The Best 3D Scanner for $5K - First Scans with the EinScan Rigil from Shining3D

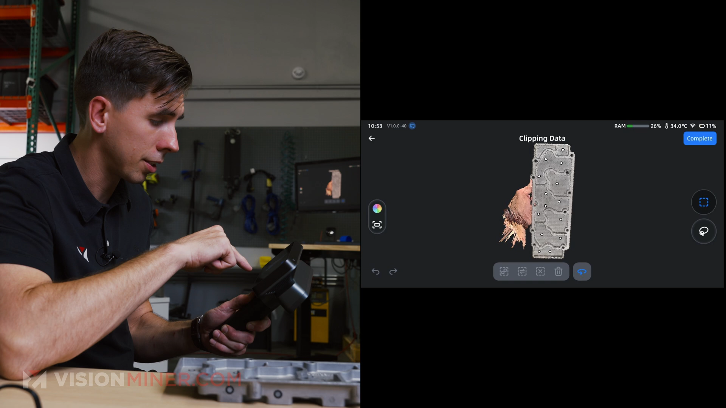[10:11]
this is very good complete okay so can i align two scans on
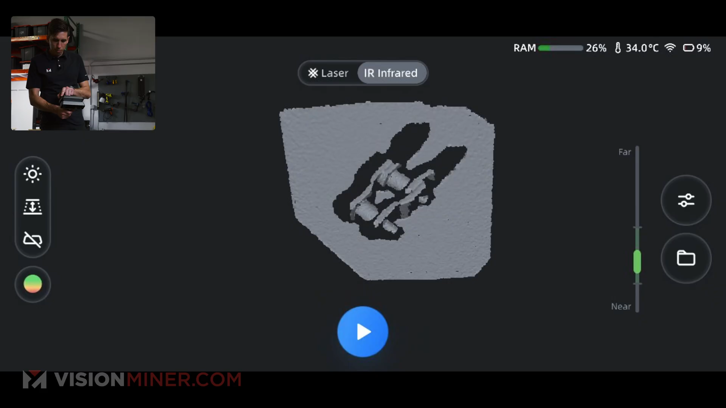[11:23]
let's check our settings we're going to do 0.5 millimeters again and do small objects
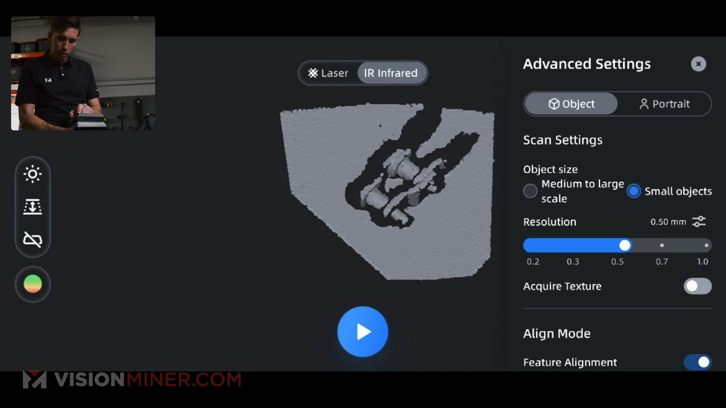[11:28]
feature alignment texture alignment marker alignment global markers just feature alignment let's hit go
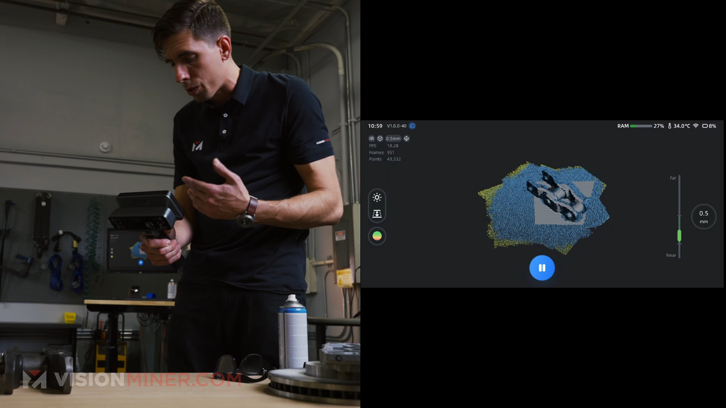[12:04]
i've been ignoring this whole time there's this little green slider on the right side that tells you if you're in the right distance
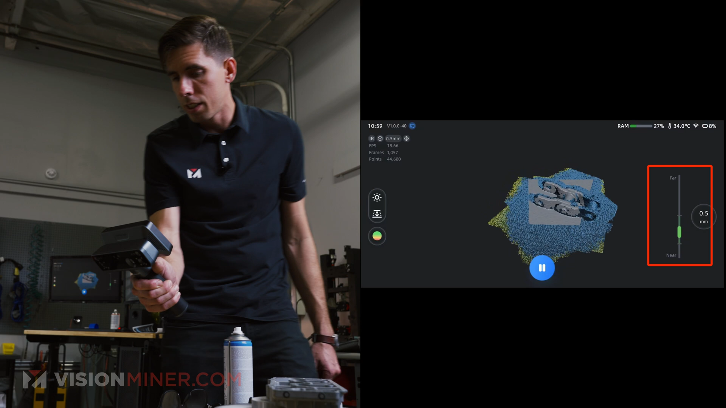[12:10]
or not so i'm just going to remain in the correct distance all right let's pause it and look at it
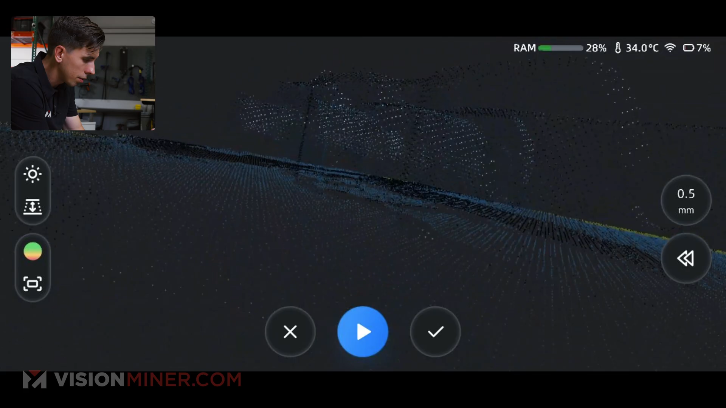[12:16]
yep
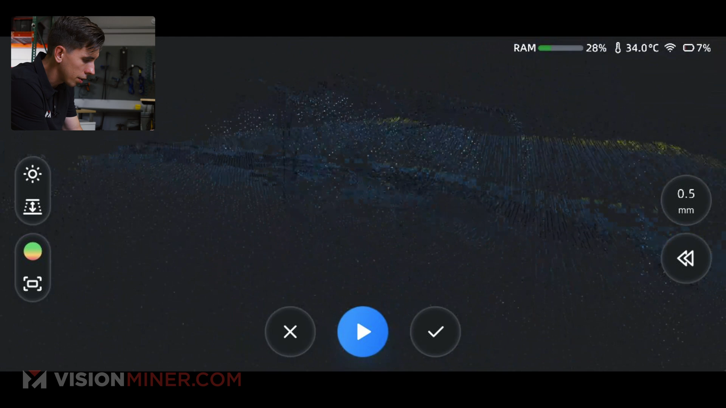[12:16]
plenty of data so we'll accept that all right and then we can do the same thing here
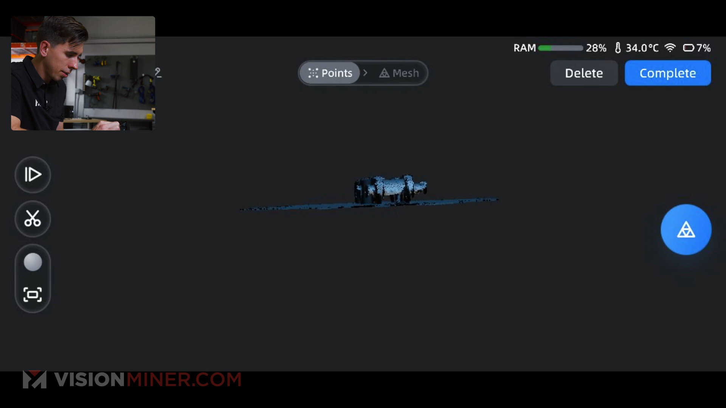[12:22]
let's just chop it up using the lasso all right
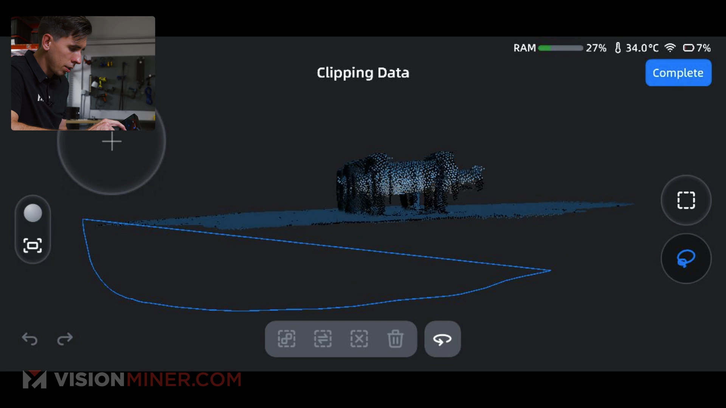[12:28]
i'm gonna go ahead and delete all right so we got that data now if if this was
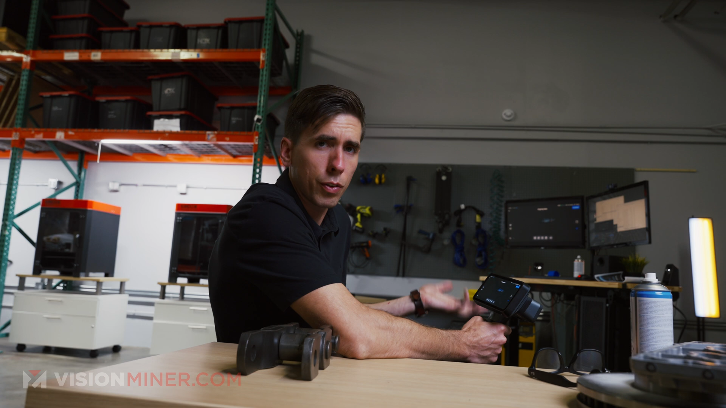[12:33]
for a project like the one i described and that's enough data to do the measurements and find the you know results of what you're looking for i'm going to confirm that cropping there and then just check out that data now if i go here
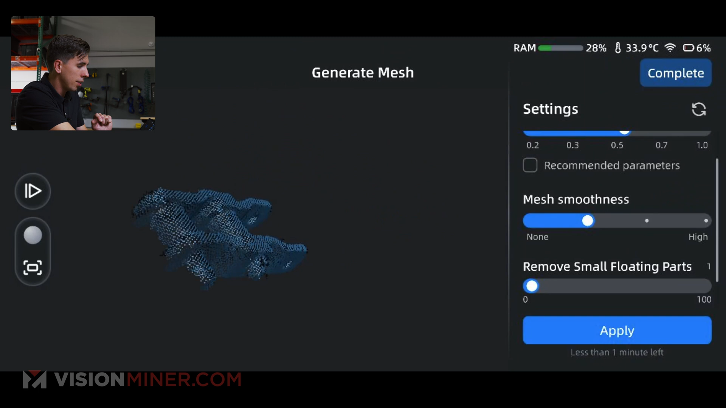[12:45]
i can actually process the mesh on the scanner here
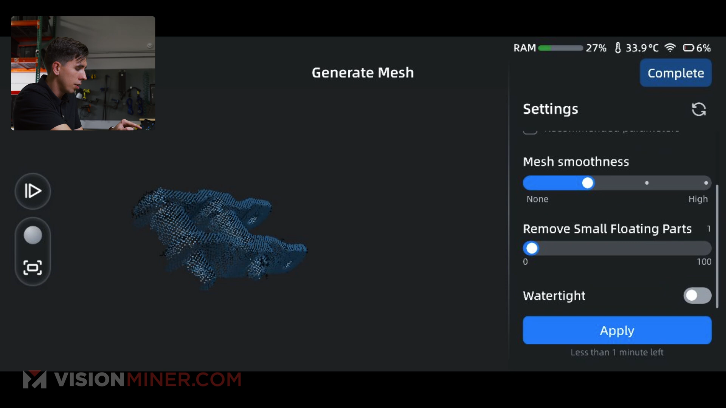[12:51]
remove small floating parts smooth it etc make it watertight let's go ahead and apply